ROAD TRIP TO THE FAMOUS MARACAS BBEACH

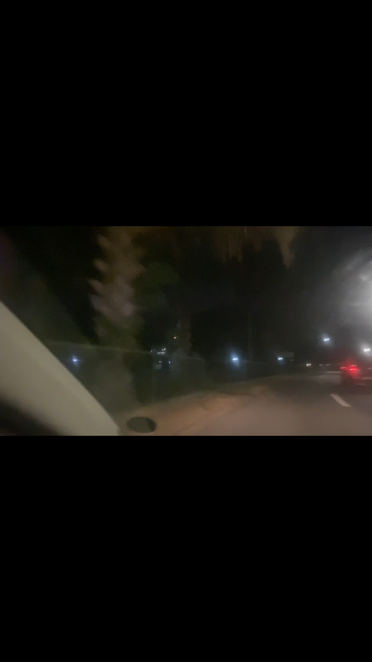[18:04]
Taking view, just look at the lights. It's beautiful. Guys, we take on the road to go back home. Heading out so right, beautiful view.